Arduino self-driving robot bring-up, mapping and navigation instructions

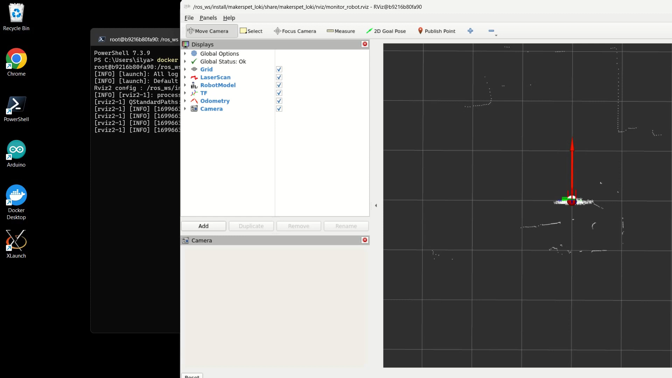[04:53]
You should see your robot from the top with the red arrow indicating the robot's orientation.
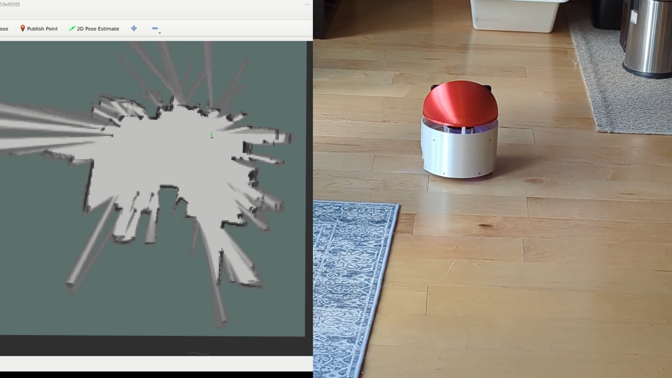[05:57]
To create a good map take your time and avoid speeding. Stop your robot periodically and make it spin around slowly to make the map crisp and clean.
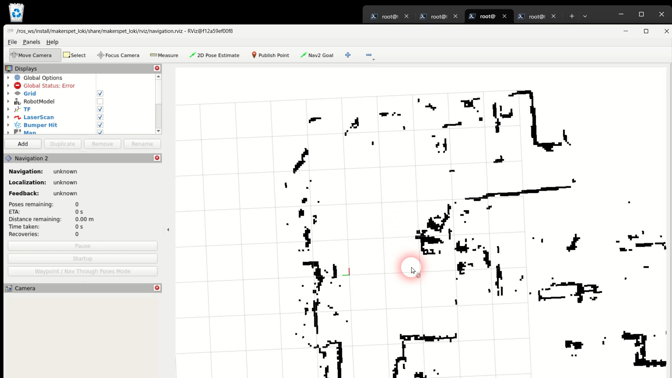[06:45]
Click the 2D pose estimate button in the middle top of the window.